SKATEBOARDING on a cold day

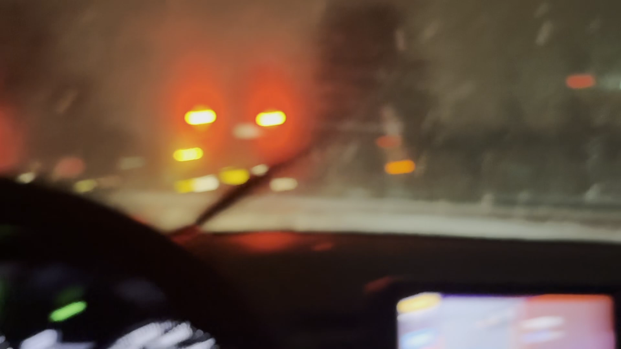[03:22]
I'm driving to the skate park right now in this storm of snow where there's freaking flakes bigger than dingleberries falling down from the sky, sticking to the road.
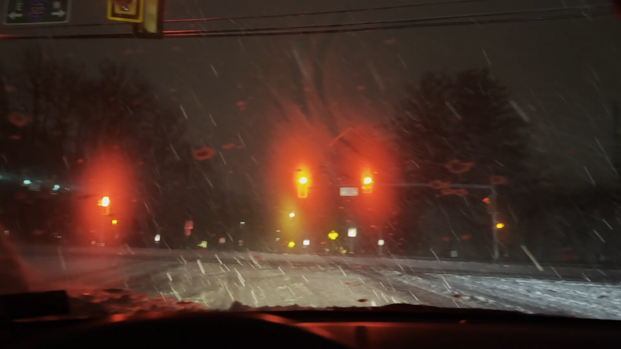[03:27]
Not for nothing, the roads are like not very salted right now either.